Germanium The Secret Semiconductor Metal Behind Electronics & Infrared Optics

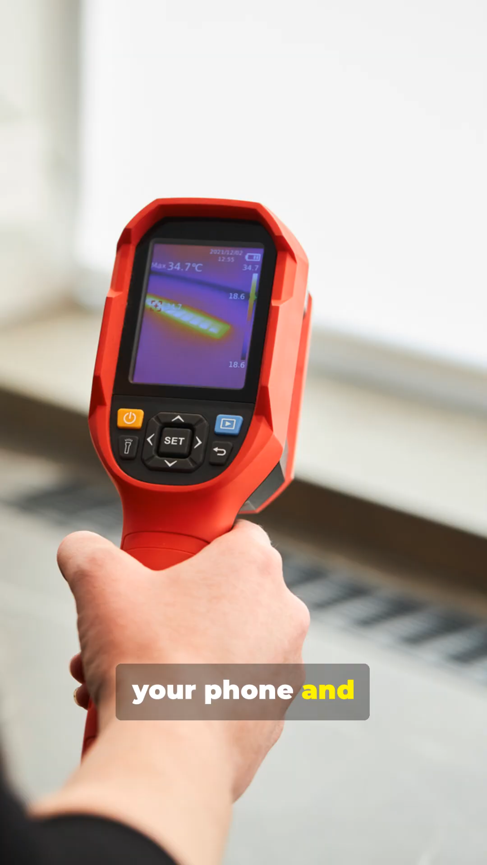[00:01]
On screen: max 34.7°C
There's a secret element hiding in your phone and infrared cameras that most people have never heard of.